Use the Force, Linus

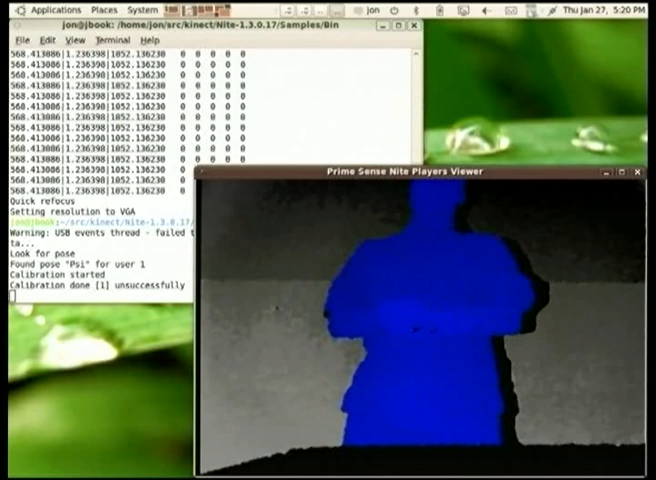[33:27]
It's from a company called PrimeSense who did a whole lot of early work with skeleton tracking and depth analysis and various other things.